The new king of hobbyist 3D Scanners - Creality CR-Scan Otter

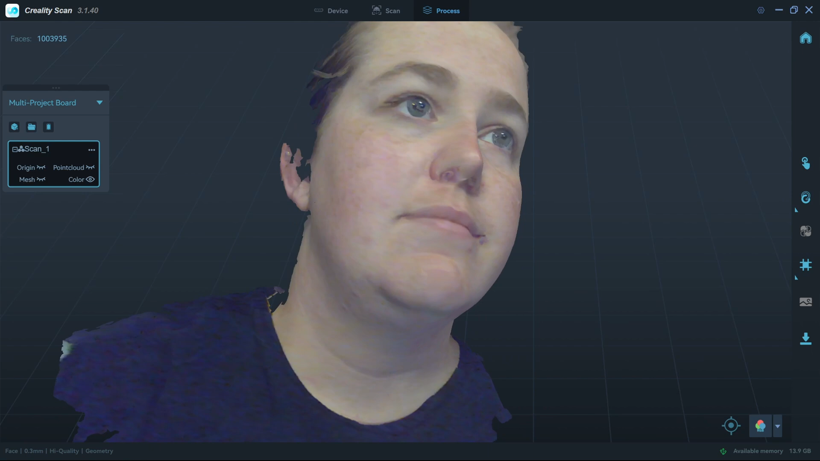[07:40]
The face scan picks up the fine facial features, but this mode does not handle hair well. I was surprised with how close it wanted the scanner to be from her face.
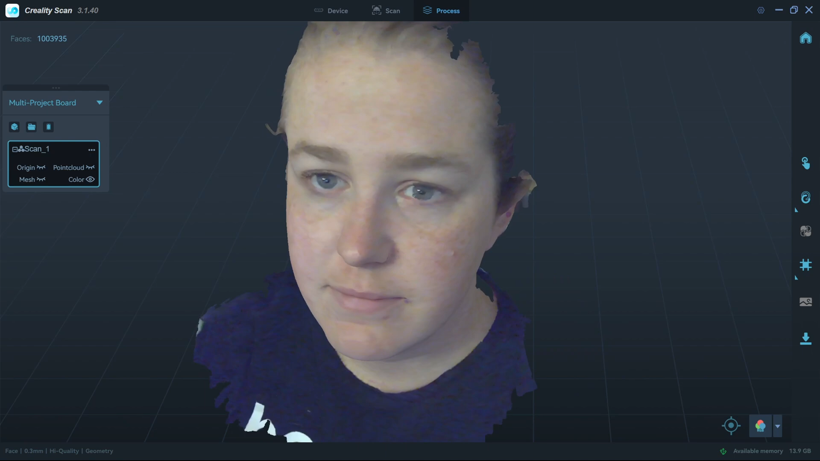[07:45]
You might want to warn your subjects first. Face mode would be perfect for putting faces onto virtual characters, however.
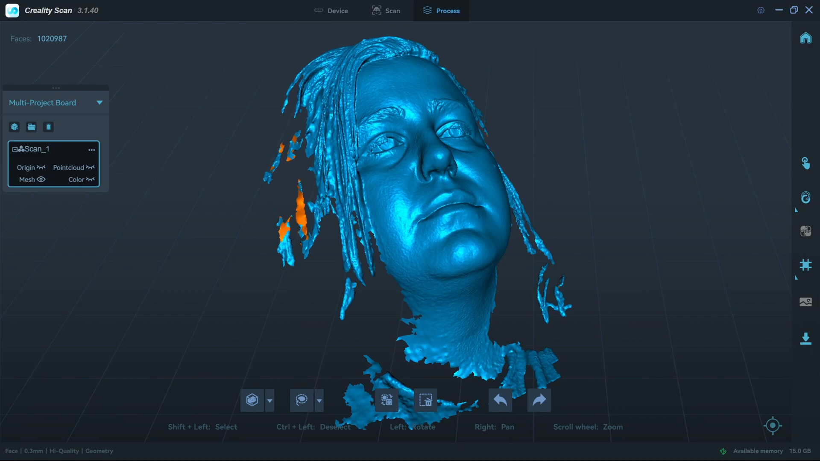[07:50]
The body mode handles hair much better.
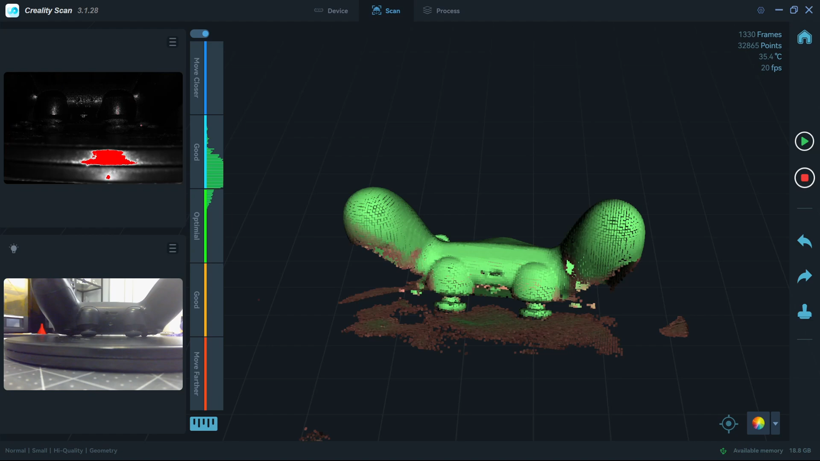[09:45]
The CrealityScan software was easy to learn and works decently well, even though processing is a tad on the slower side.
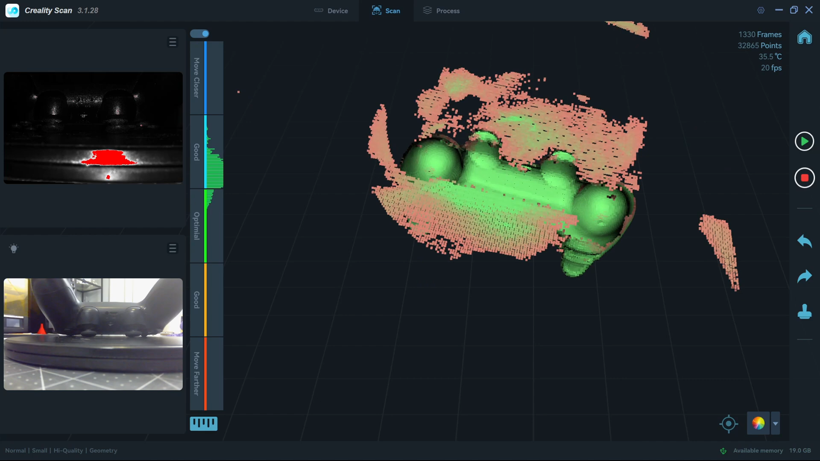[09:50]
All of the expected features are here for cleaning up the scan data, aligning multiple scans, creating a mesh, closing holes, and applying the final textures.
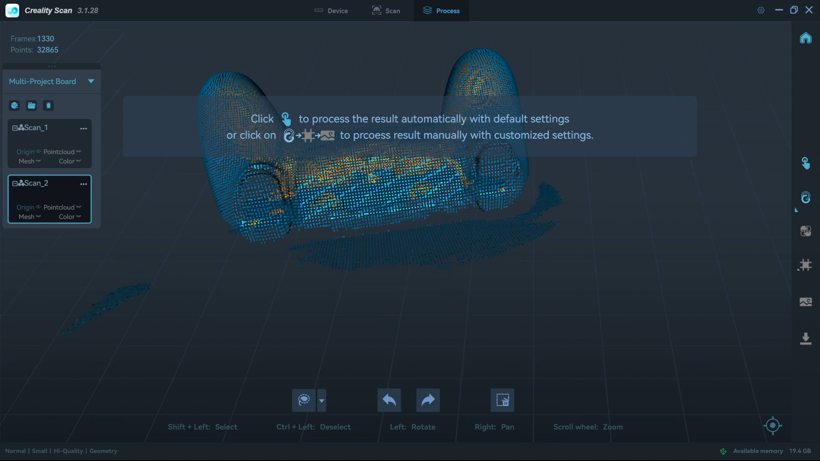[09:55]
And the software handled the tougher cases, like the Complex Voronoi Bulbasaur,
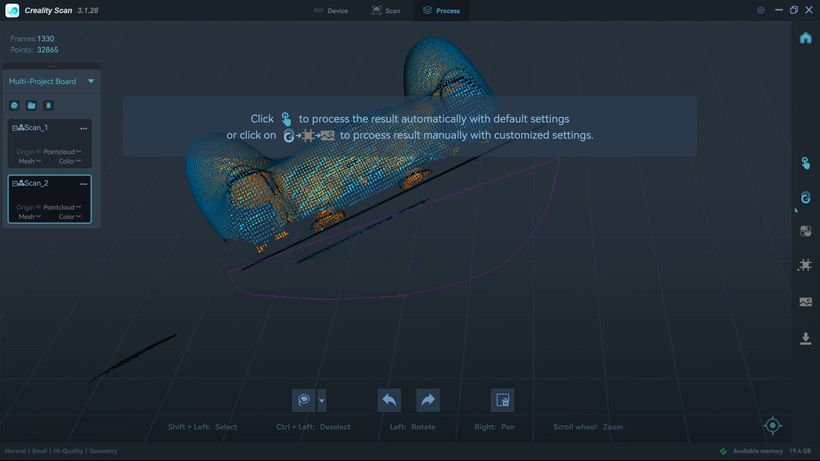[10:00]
much better than some of the other software that I've tested. The black scanning also worked much better than expected.